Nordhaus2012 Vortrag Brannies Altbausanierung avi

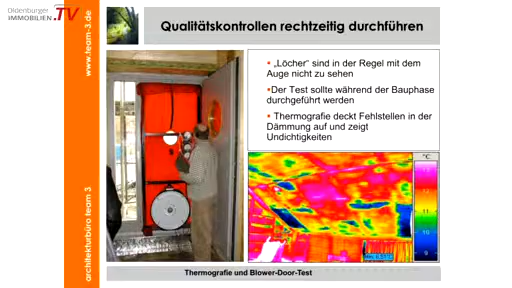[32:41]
Da ist die Wärmedämmung stark vermindert. Das ist jetzt eine Sanierung, aber auch wenn Sie eine neue Dachdämmung durchführen, es kann durchaus mal sein, dass irgendwo ein Feld vergessen wird oder irgendwas nicht sauber gemacht ist, das sehen Sie mit der Thermografie.
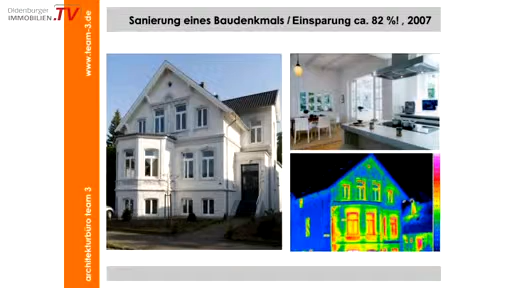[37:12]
Also man kann hier, das sieht man auch, 82% Energieeinsparung, hier ist das Dach gedämmt worden, hier sind die Fenster neu gemacht worden, hier ist eine Haustechnik mit Solarkollektoren integriert,
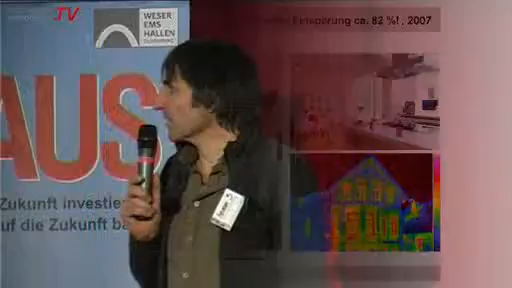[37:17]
umfassende Wärmedämmung, dann macht es auch Spaß so ein Haus mit so einem großen Volumen zu beheizen.